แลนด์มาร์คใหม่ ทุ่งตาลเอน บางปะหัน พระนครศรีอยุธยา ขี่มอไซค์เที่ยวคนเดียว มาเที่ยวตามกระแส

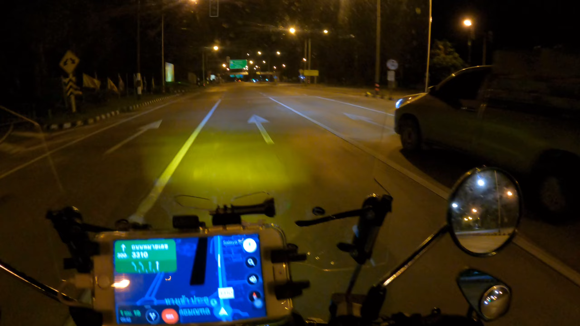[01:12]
มันพลังบึกแล้ว เธนแหนะครับพลังบ glandรถก็
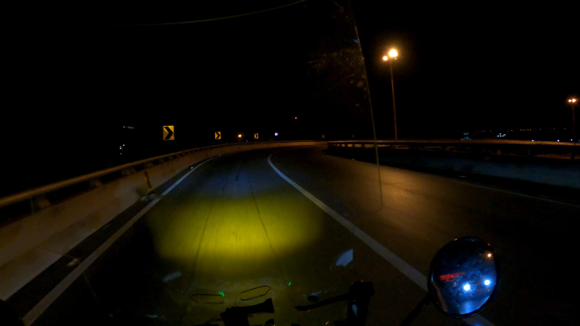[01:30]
ยังไม่เยอะ ตอนเวลานี้นะคะ ตี 4 กว่า awak ยินดี ตอนรับเข้าสู่จังหวัด น้นทหปุรีนะครับเบาเจ í puis เคราะมันเบาเจไม่รียมร้อนlusionเีลา
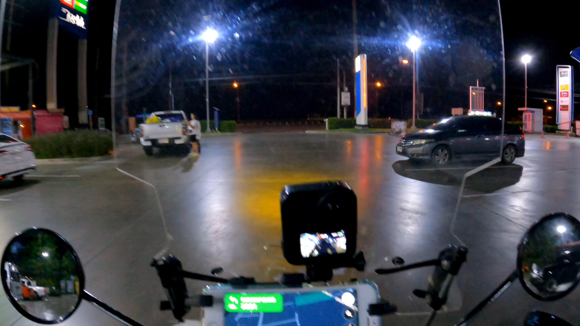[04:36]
ตอนนี้เวลา ตรี 5.11 นาทีนะครับ ตรี 5.
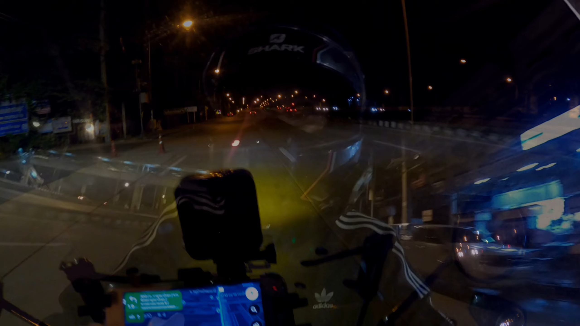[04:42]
11 ก็ไปถึงที่นุนก็ประมาณ 7 โมงเช้าเนอะ เออ ประมาณ 7 โมง 8 โมงนะ ถ้าขับชาดๆ หรือไม่ก็ถ้าขับหลงนะ ก็จะไปถึงที่นุนก็ไม่รู้ว่าจะถึงกี่โมง
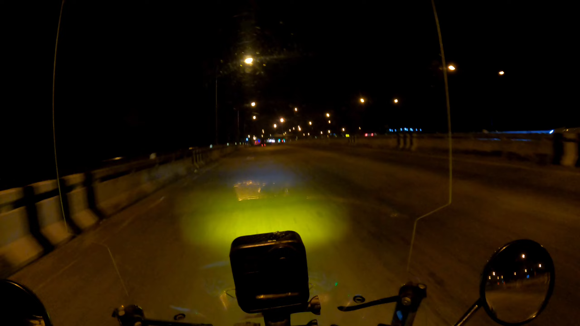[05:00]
3 โคกประทุงทานี้ตอนนี้ 3 40 นาที แล้วแล้วเน้อครับตอนนี่ต่อๆ 30 นาทีก็ยังอยู่แถวๆประทุงทานี้ อยู่นะครับเส้นทางแถวๆๆ นี้อ่าก็ ยัง ซ่อมแซม width  thrown นไม่แล้วเสร็จนะครับครับ รถนี้นะ ต้องคอย
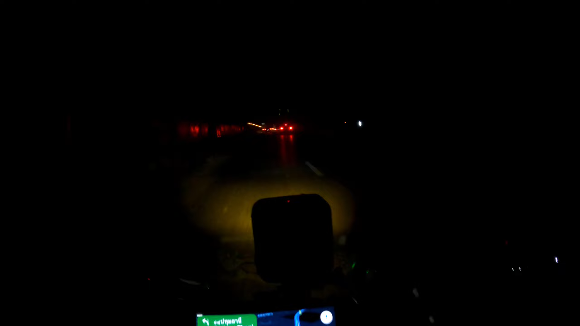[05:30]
เอ่อ comparing the P Razเพราะบางที บางที ไฟทางมันมืดอย่างเนี้ยมันไม่มีไฟทาง บางที มันก็มืดก็มืดเลยและ firthỹ mode มันก็ดี้บ้าง ไอต่ะแก้ poderiaอันนี้ก็ไม่ดี้
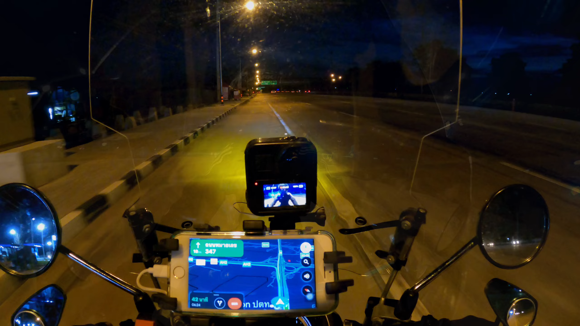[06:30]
ตอนนี้ตีห้า 44 นาทีนะครับอ่ะยุดที่บางประหารชิดซ้ายนี่
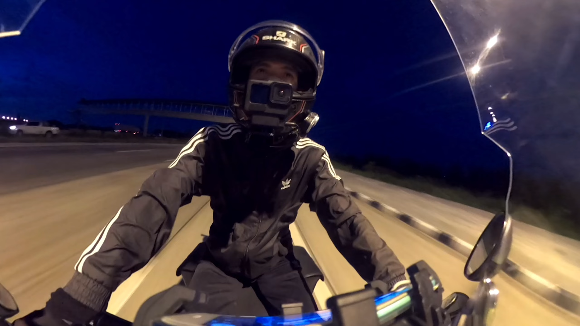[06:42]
ก็ที่แบ็วเจ็กจะไป อ่า...ทะเลน้ําจืด ทะเลชั่วขาวนะแหละไม่รู้ว่าทนนมันเขาให้โมงตัวไซด์ขับเข้าไปได้หรือเปราวเนอะแบ็วเจ็กเคยดูในคลิปอ่ะ บังที ก็เข้าได้บังทีช่วงหลังๆนี้มันเข้าไม่ได้
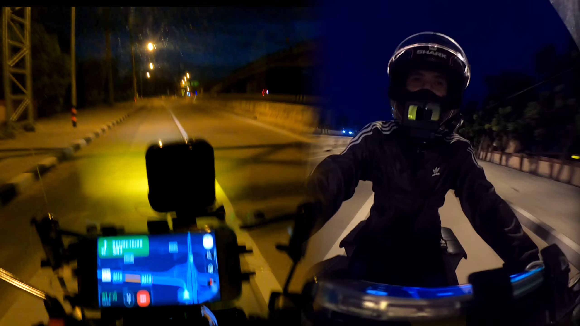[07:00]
เพราะว่าเขากลัวทนนมันจะสูจอะเนอะโอ้ ทำไมทางนมมันอย่างนี้เลยเหรอเนี่ยโอ้โห